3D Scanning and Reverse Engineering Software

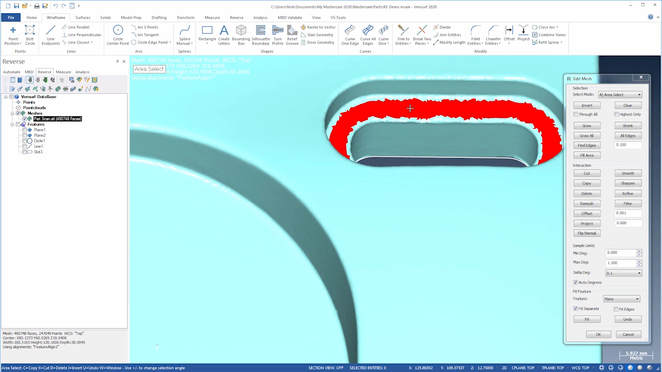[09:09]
And then fit a slot to the wall.
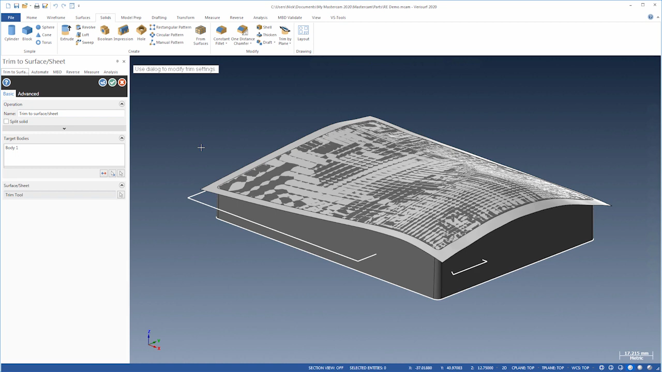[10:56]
We're done with the surface. Let's hide it.